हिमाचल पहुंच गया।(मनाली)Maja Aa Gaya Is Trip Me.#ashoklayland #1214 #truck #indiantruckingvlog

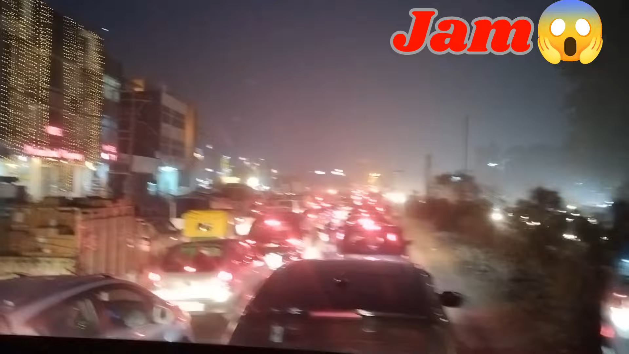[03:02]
मौलब बहुत खतरनाक वाला जाम लगा एक गंड़ा हो गया जाम में बसके मौलब जिरक पूरी पार नहीं किया जा रहा दोस्तो इस देख सकते आप लोग कितना बुरा हाल है जाम से
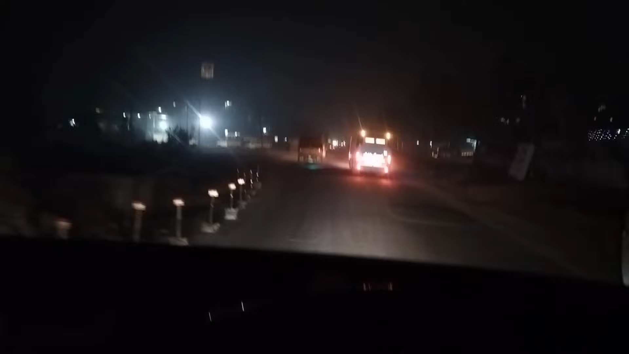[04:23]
पर अभी तक रोड नहीं बनाएं ये चेक करो आ
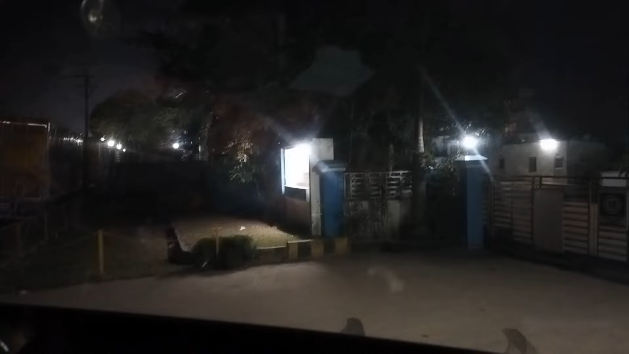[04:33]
कि पहुंच चुका था मैं कंपनी में ये सिंटेक्स कंपनी मिलब दिन की पाइप गरा बनती है तो
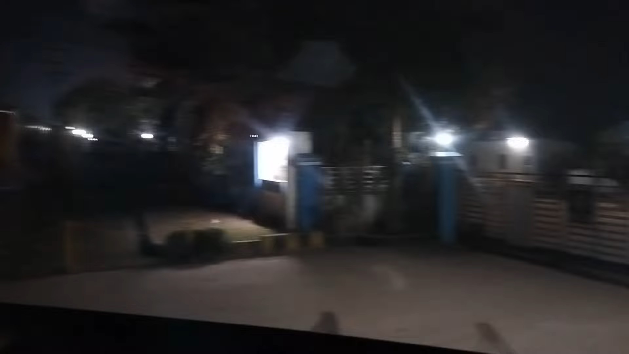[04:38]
भाई बोरे थे की अपनाम सुभा मिलब एंट्री को आ लेना ना नौ सटे नो बजे तो दोस्तो रात के बारा बढ़ चुके अब मैं भी रेस्ट कर लेता हूं बाके मिलते
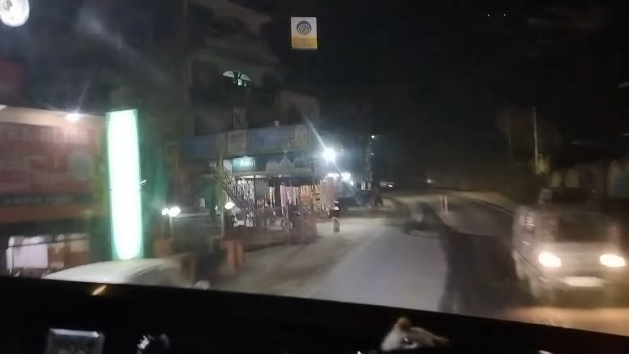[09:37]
मंडि पहुंच था मैं यह मंडि बाजार दोस्तों तो अपने को इदर से रह चुका है 50 km का सफ़र मतलब कुलू
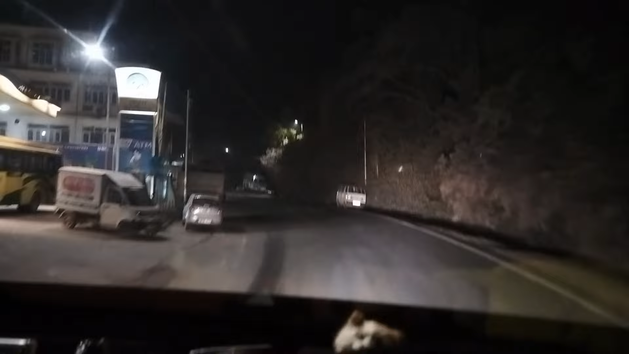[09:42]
में जाना है मेरे को पहले मंडि वह रहे थे अब बंदे से बात हुई है कि मतलब कुलू में पढ़ता
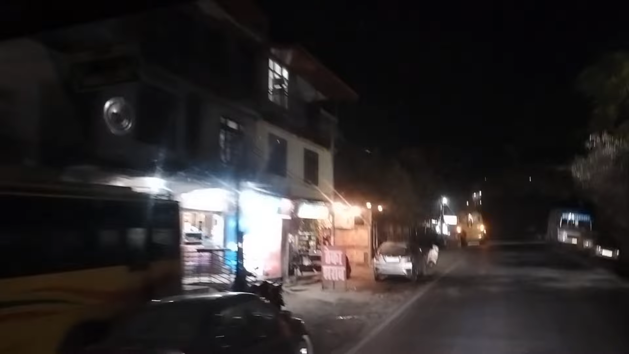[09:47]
यह मतलब क्या नाम था वां का जीरी जीरी नाम करके कोई
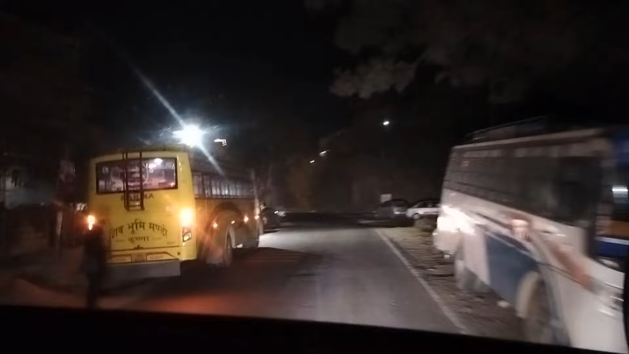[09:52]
क पुलूमे स्टेशन है तो उदर जाना है मेरे को फ्रेंड मतलब उदर पखा लियो भी गाड़ी अपनी यह मंडी बजार का वियू
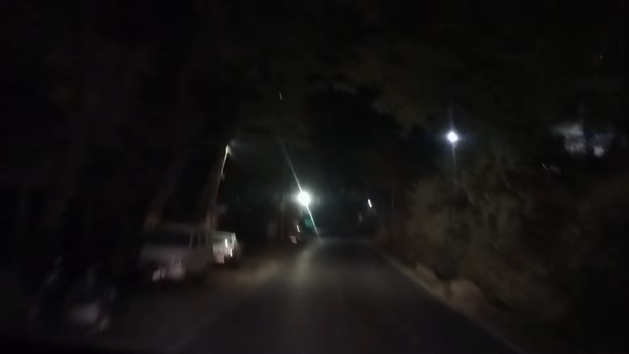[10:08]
बजार पार कर लिया था मैंने दोस्तों मतलब बजार में वीडियो नहीं बना पाया तब आप लोगों को पताईया फिर
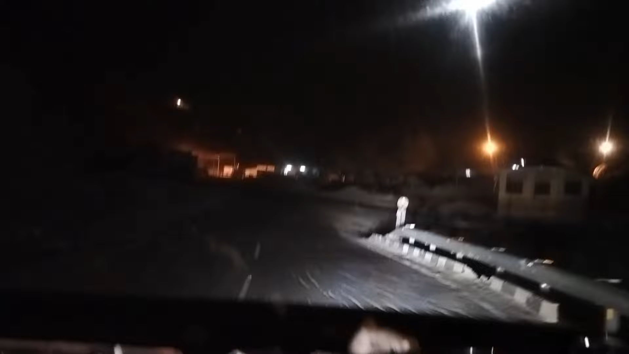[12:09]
बस रोड थोड़ा बहुत जो बुरसात में टूटा है वही टूटा है बाकी बन जाएगा ये भी ऐसा नहीं है फ्रेंड्स कुछ टाइम में ये भी बन जाएगा बाकी टनल तो एक
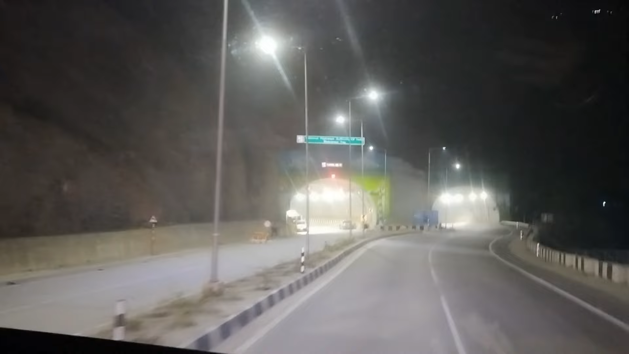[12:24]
सेक बन गई है जबरदस टनले और रोड भी एक नमबर बन चुका है फोर लाइन लोड पूरा
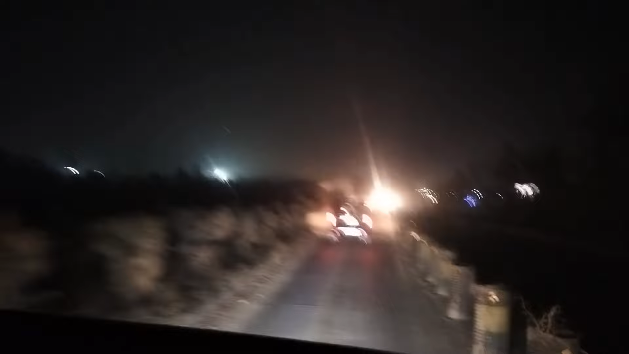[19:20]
चाली हो चुकी है मिला पंजाब में जैसे ही अपनी एंट्री वीवी वैसे ही दूंद बढ़नी स्टार्ट होगी दोस्तों है चक करो आप लोग दूंद तो जैसा कि आपको बता है अपना मनी मादरा पॉंच